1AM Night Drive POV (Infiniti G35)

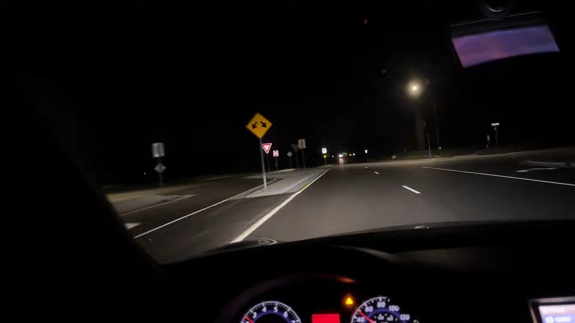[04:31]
Seriously. Shit. Yo, I want this guy to pass me, bro, so I know he's not a cop. Like, I get so paranoid. I get hella paranoid. I don't think it's a cop, though.
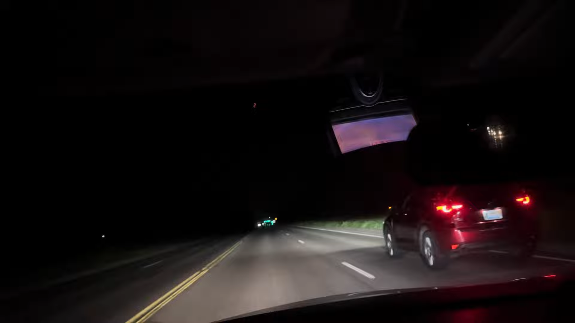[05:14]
Definitely not a fed, I bet. I bet. Holy shit. Yo, my tires are spinning. You see that, guys? That slip right there. I don't know if y'all can see that or not, but holy shit. Damn, let me chill. I'm gonna make a U-turn right here. Quick little downshift on him.